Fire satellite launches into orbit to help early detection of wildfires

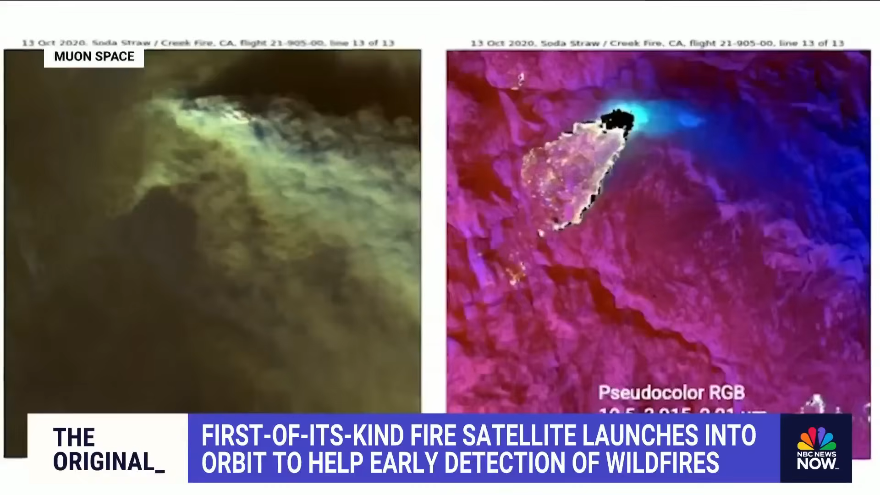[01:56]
You can see that we can see through most of the smoke, and you can also kind of pick out exactly where the fires are. Chris Van Arsdale is a climate researcher for Google.